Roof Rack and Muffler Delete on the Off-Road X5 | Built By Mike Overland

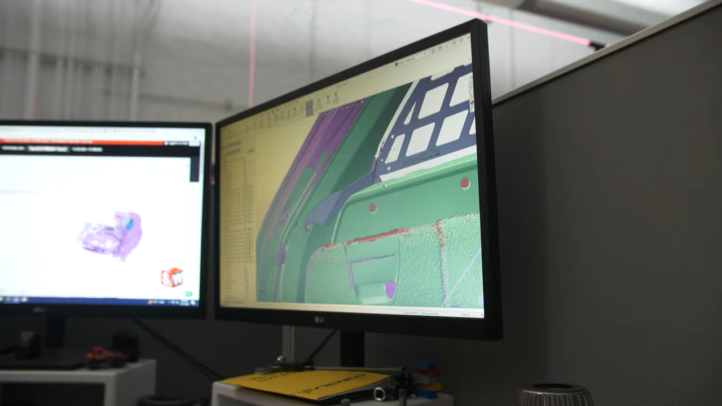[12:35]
There's a screw that goes into the body there. So I kind of had to make this elaborate bracket that goes out to here.
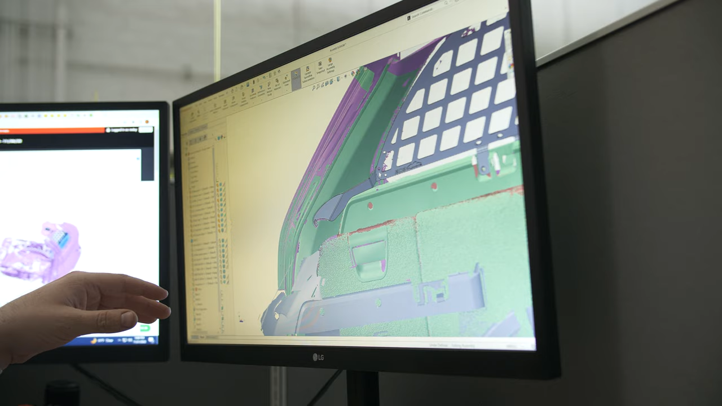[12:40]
Should be strong enough though. And up here, there's the partition.
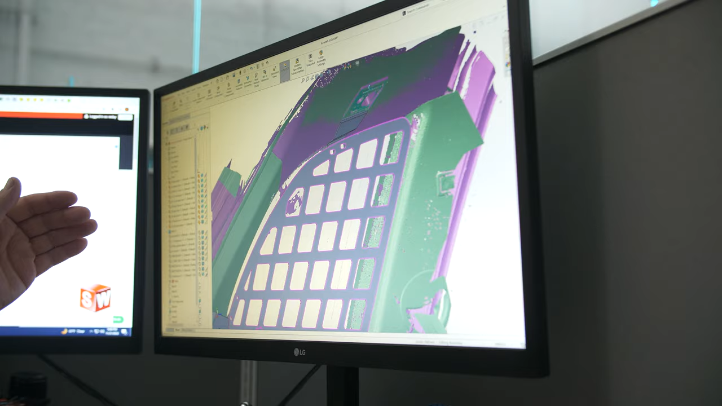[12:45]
I think it's for like dog net stuff or something like that.
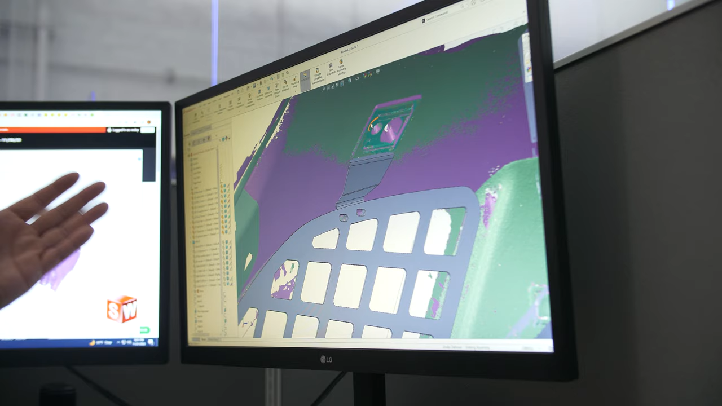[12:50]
I forget what this hook's for up here. But that's the only mounting point up there.
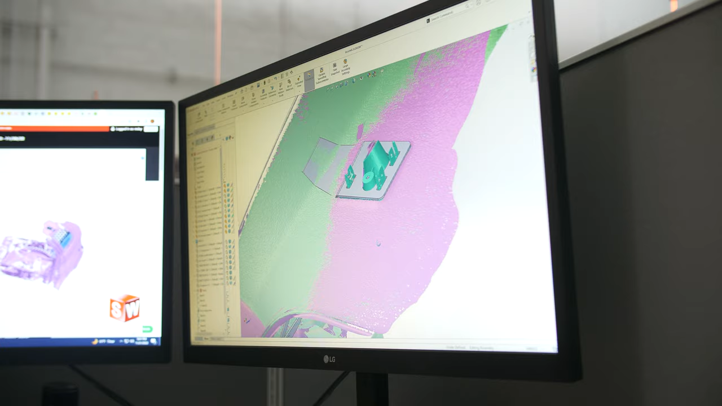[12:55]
I scanned the hook itself where it clips in and everything.